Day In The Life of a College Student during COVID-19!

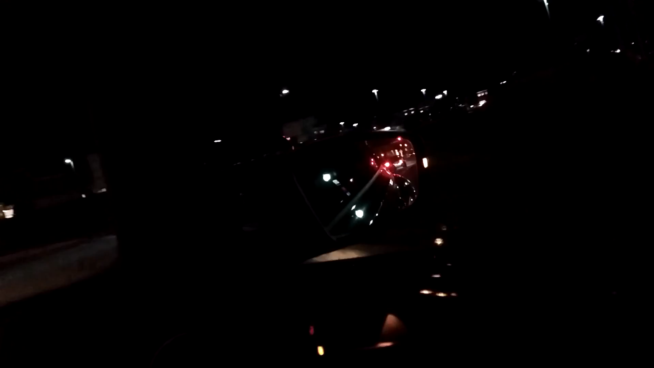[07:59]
the line better not be insane well I don't see cars going around the block so let us hope